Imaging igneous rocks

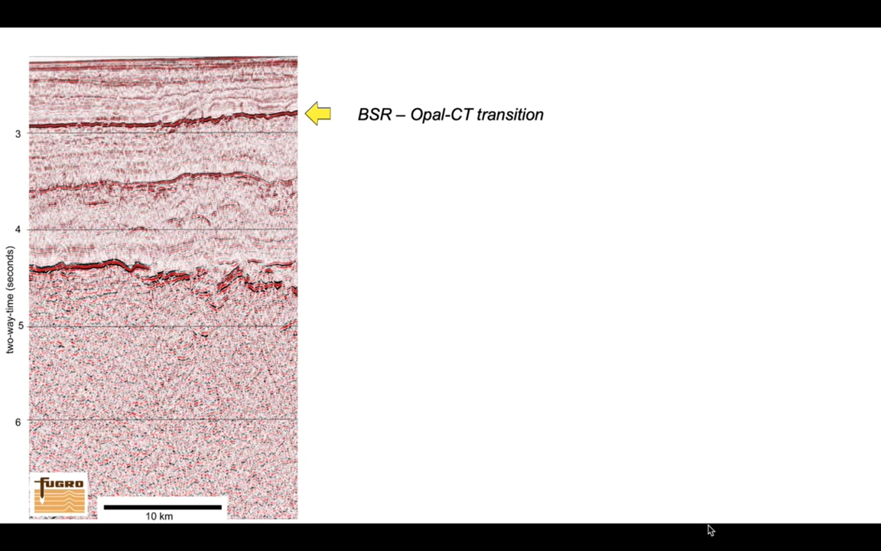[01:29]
and temperature increases with burial depth okay let's continue down in our profile and then between about four and five seconds is a discontinuous set of high amplitude reflectors through here which represents the top of a layer of basalt beneath that high amplitude layer
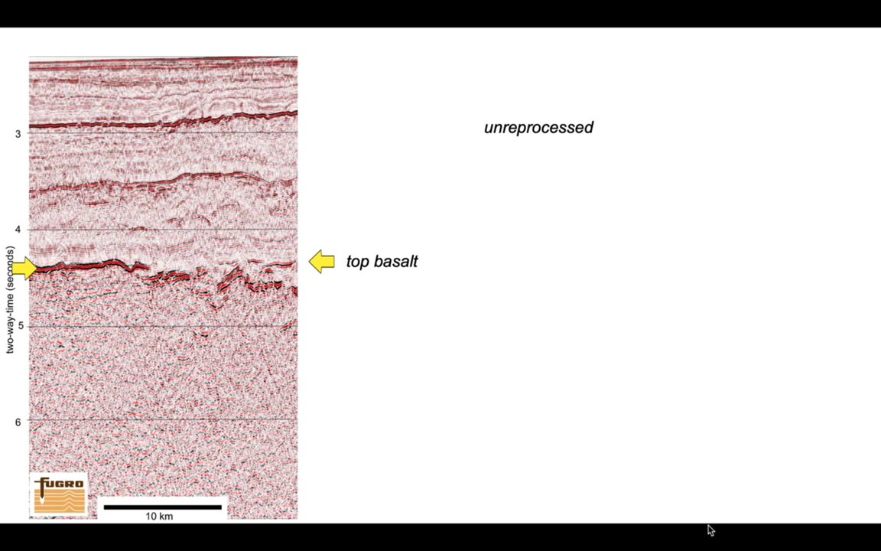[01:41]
the seismic quality decreases markedly really have a hard time seeing anything in the deeper part of that section very obscure so Fugro wanted to reprocess this legacy data and they did
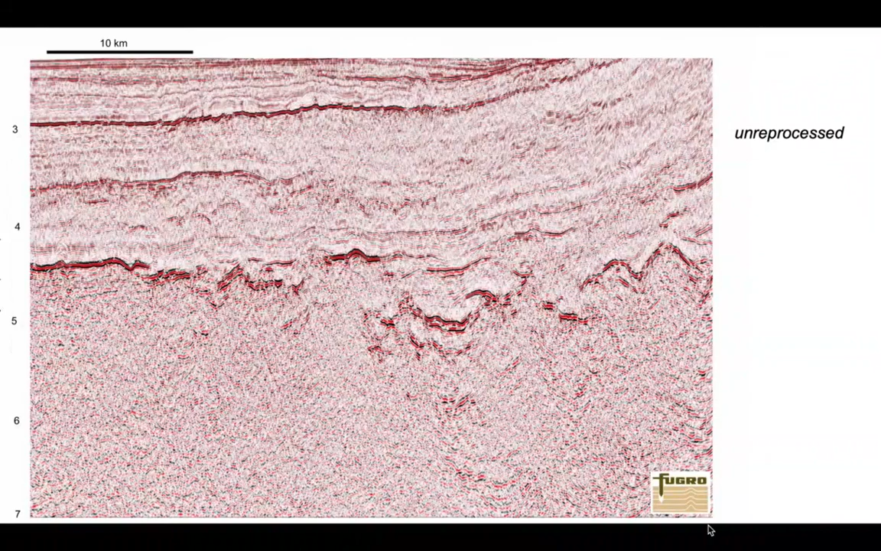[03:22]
and see what it looks like when it's reprocessed revealing some of that deeper structure below the basalt layers
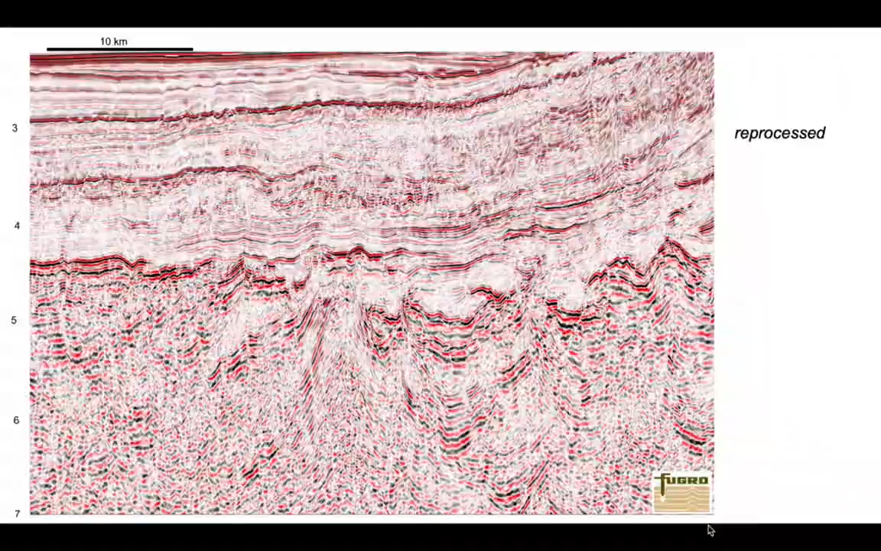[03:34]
okay so now let's turn our attention to the other side of the world here offshore northwest australia
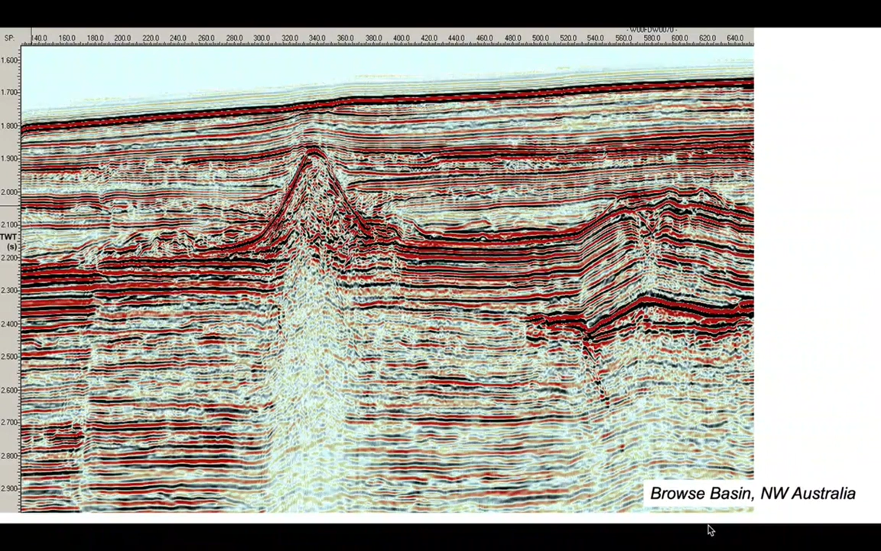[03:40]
from the browse basin and there's some structures in here that look pretty volcanic and i'll just highlight them so we've got on the right there we've got what looks to be a sill a volcanic body that generates a high amplitude in the subsurface and there at slightly shallower levels in the middle of our image is a volcanic cone notice beneath both of these igneous bodies the seismic image is degraded and this is a